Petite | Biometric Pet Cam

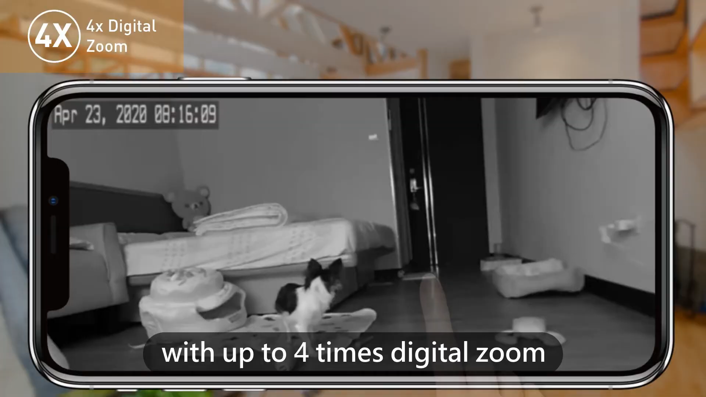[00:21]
and shoots videos day or night with up to 4x digital zoom, so you will never miss a beat.